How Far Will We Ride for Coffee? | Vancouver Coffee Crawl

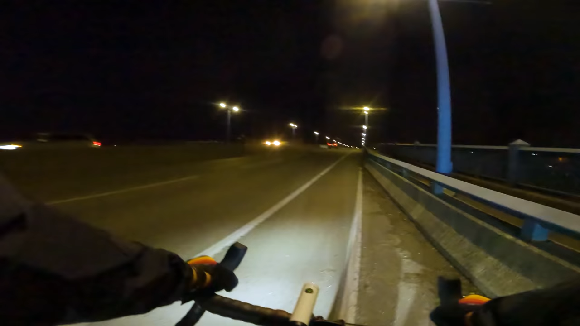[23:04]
All right, it's night now, and third bridge of the day. We're departing Richmond. We're gonna go near the airport, and then next stop, Vancouver, baby.
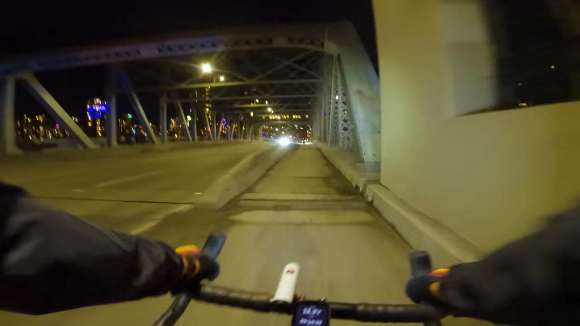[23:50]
We're at 83.5 kilometers. Come a 9 hours of riding. Granted, we are filming, but oh my God. I think we're getting close to a coffee shop though, that's still open.